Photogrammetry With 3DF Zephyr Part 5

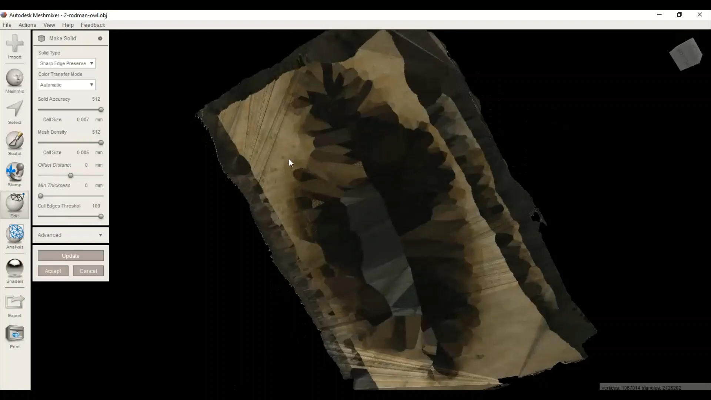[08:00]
and um I'm not really sure why that one took so long but uh it took a while to do that so you press accept
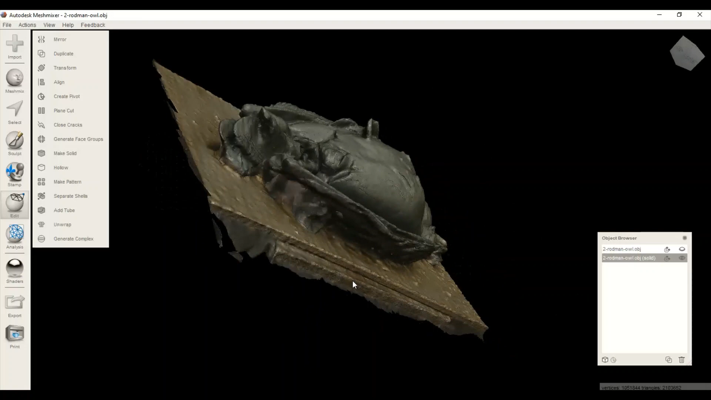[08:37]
so let's take a look at it without the uh material on it let's go to shader let's go to this oh
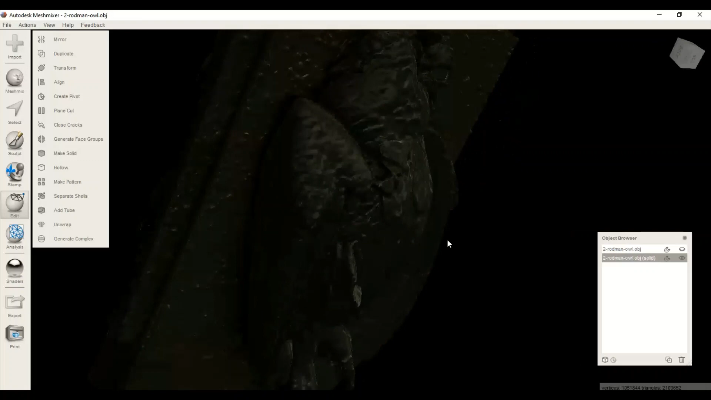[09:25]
so it's it's I think it's probably like the original
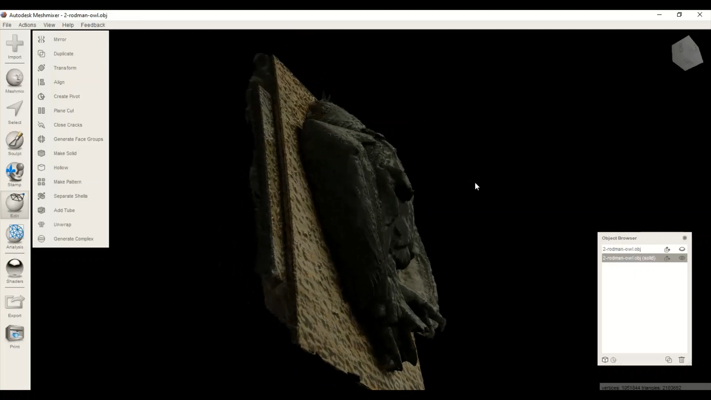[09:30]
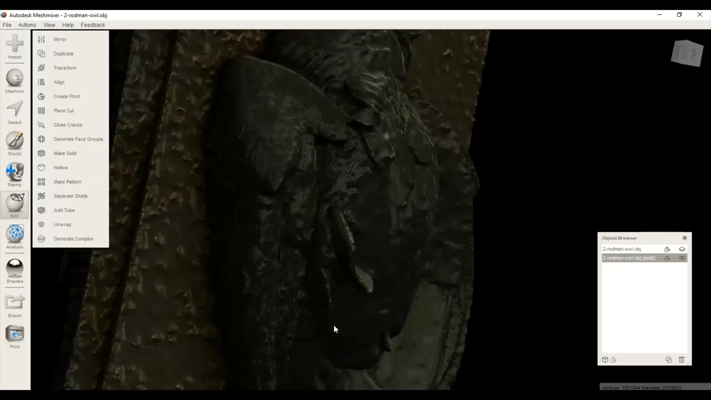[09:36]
all the information that it originally had is there but it's solid so that means
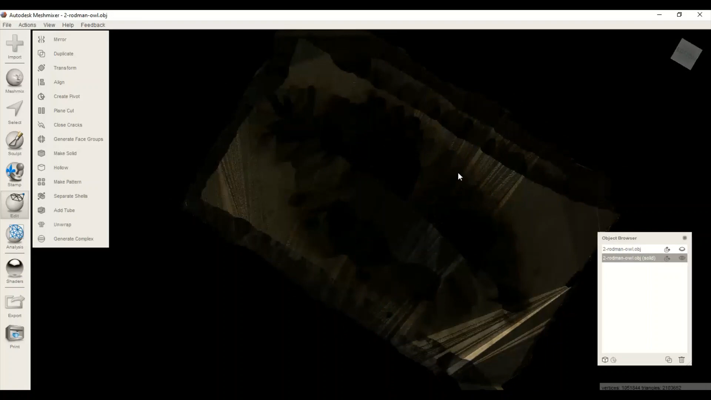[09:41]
that there's no hole in the body it's just got all you know the bottom